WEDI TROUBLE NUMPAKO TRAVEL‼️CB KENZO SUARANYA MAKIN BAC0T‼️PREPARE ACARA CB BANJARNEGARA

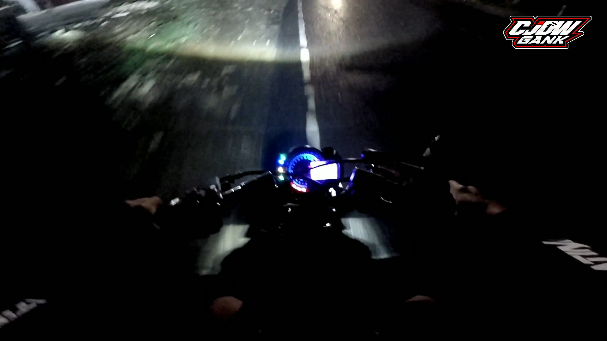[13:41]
wah ini ke arah ngetan kurang bersahabat lor cuacanya lor jadi saya untuk mengutuskan ini mengutuskan ngulun lagi karena timbang resiko timbang resiko nanti gak bisa pulang eh tak gas ngulun lagi aja ke arah ngetan itu hujan ternyata hati-hati di jalan bol hati-hati di jalan buat kalian yang sedang otw tadi banyak rombongan cp bol ini hati-hati iya
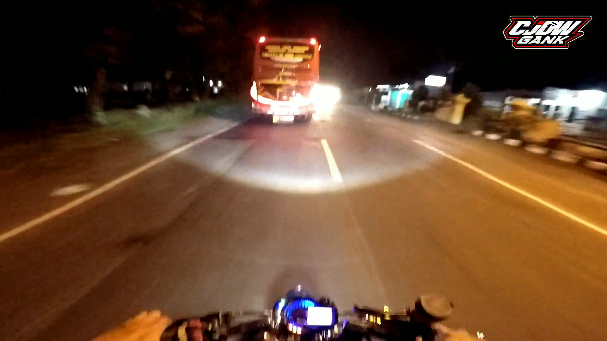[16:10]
jangan lupa mantelan jangan lupa mantelan bol tetap hati-hati yang sedang OTW ini terpantau ke arah ngetan banyak banget CB berkecepatan tinggi bol hati-hati ya aspal ngetan basah pada ngetan ini saya tak ngulon aja bol cari aman ya oke melanjutkan jalan-jalan jalan-jalan aja kita wah masih terpantau di kelampok di tempat saya banyak rombongan
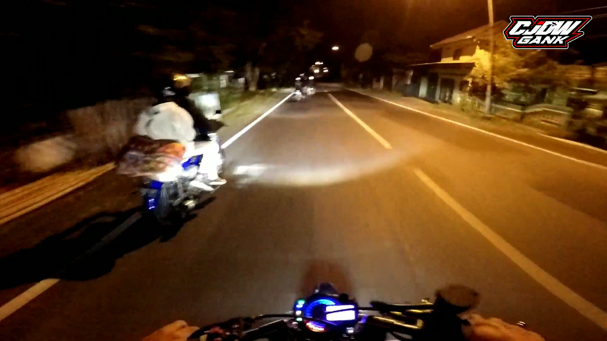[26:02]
pokoknya tetap semangat buat masnya yang sedang otw malam ini semuanya saja tetap hati-hati karena untuk perjalanan jalannya itu tidak semuanya mulus bol
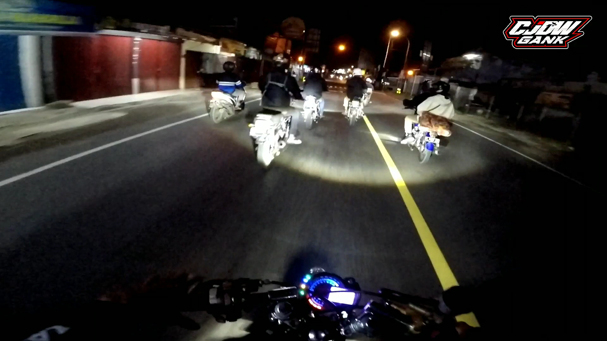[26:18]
terpantau masih jam setengah satu sudah mulai berkurang rombongannya bol sudah pada berangkat tadi mungkin ya sebelum jam berapa sebelum jam 12 sudah pada berangkat itu ada rombongan ngabers